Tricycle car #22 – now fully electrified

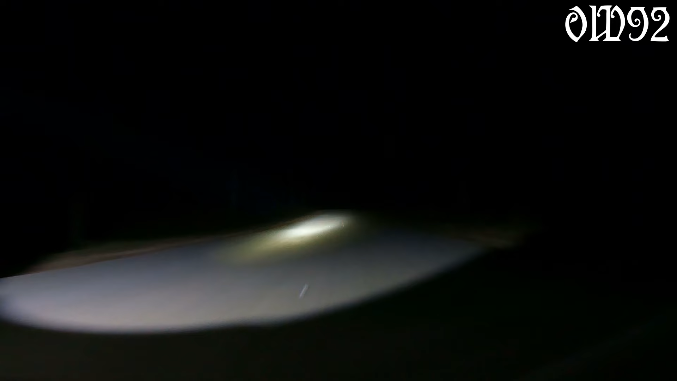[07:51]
At some point I even pointed the light beam much higher.